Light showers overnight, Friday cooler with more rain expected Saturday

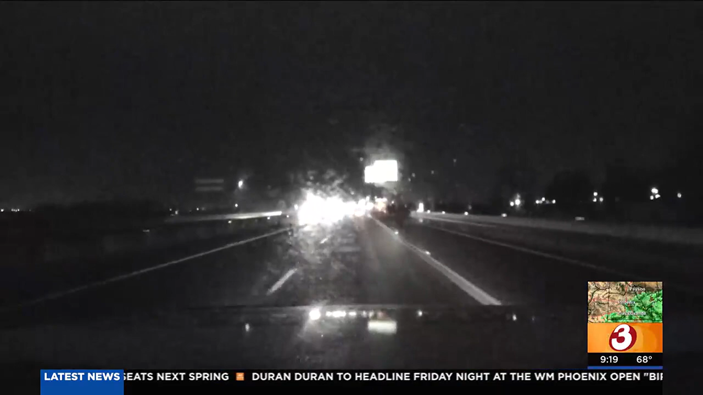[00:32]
the roads are going to be slicked up the next couple of hours or so until those showers move off.